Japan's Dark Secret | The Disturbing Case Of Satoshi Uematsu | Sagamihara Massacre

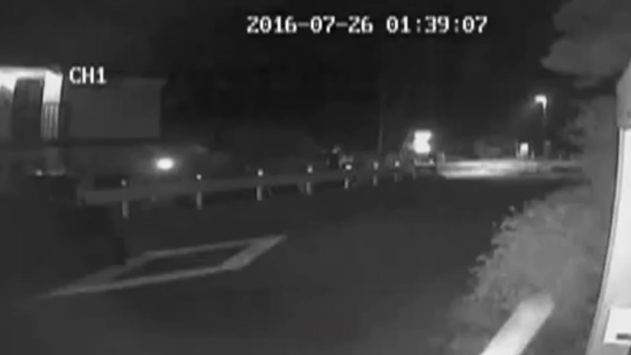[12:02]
The car belonged to Satoshi Iwamatsu, who emerged from the driver's seat shortly after parking his car. He walked to the car's boot, before pulling out a duffel bag full of knives.